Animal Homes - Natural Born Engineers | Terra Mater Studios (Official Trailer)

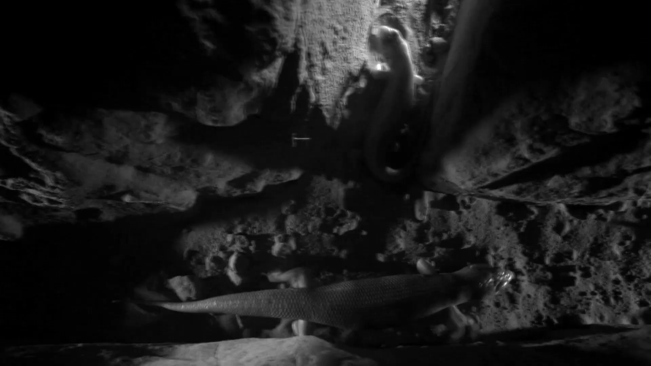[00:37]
Some species just retreat underground to find shelter against the weather and predators.